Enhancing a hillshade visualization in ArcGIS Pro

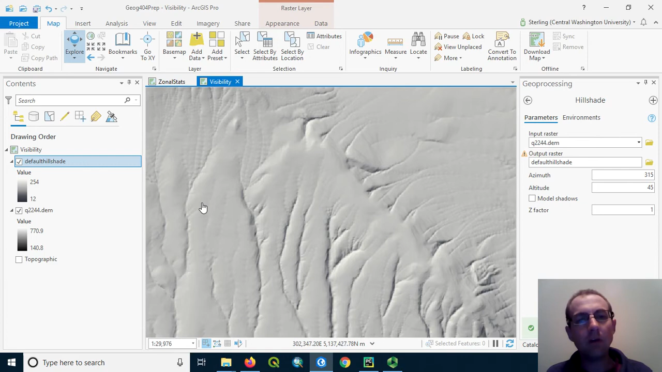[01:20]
We're just going to ignore those in this case. Notice our values are between 0 and 256. That's just a value of lightness or darkness depending on whether a shadow or shaded area has been modeled here. These pixel values really don't mean anything. They're just for drawing the hillshade artistically. Now, let's enhance this and make it look a little bit nicer. What we're going to do here is apply some transparency. So we're going to go to the Appearance tab.
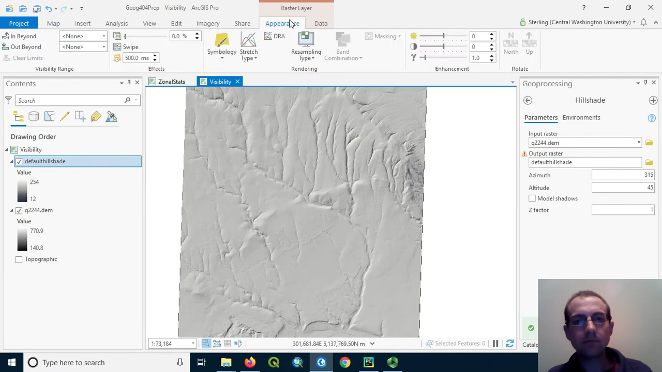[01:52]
And this transparency bar will allow us to make the hillshade a little more transparent. We're going to make it 60% transparent so that we can see that DEM underneath. And if you have trouble getting the slider right on the money, you can just type it in like that. Okay. Notice how this gives us more visual cue about where the elevation goes upward. And you can choose any color ramp you want here. So if you right click down in your DEM color ramp, you've got a lot of other choices.
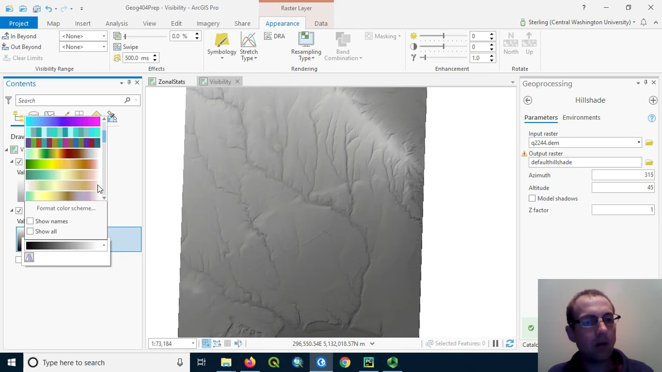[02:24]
Some of them, which are very nice for depicting terrain, I can use this one for example. It goes from just green to brown.
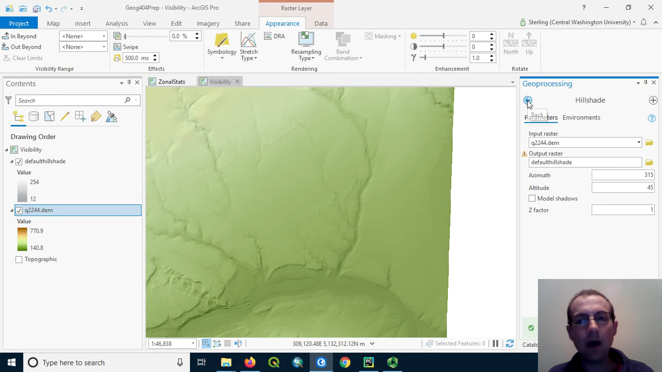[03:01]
So this is looking nicer, but there's even more we could do to accentuate some of these changes in relief, these canyons and so on. One trick for doing that is to make a slope layer and just very lightly add it to the top of this with the transparency applied. So let's search for the slope tool and make that slope using spatial analyst tools. Make sure here for your input raster, you don't put the hillshade. You're going to get something pretty weird if you do that. So make sure you put in the DEM, and we'll just call this something like Benton slope. It doesn't matter whether you have output in degrees or percent for this.
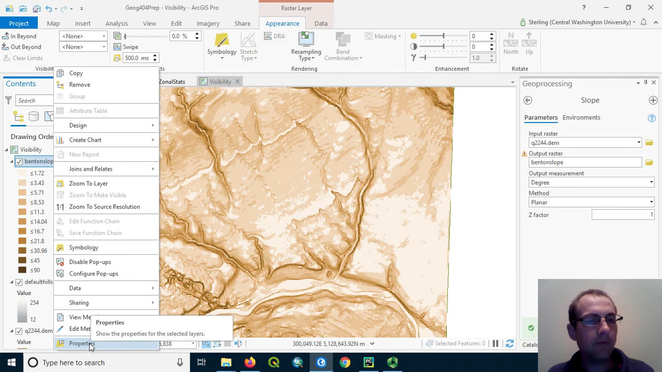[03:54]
By default, when you run a slope in ArcGIS, the output is symbolized with this classified look from white to brown. We're going to change this so that we're going from white to gray or dark gray. So let's go to the symbology.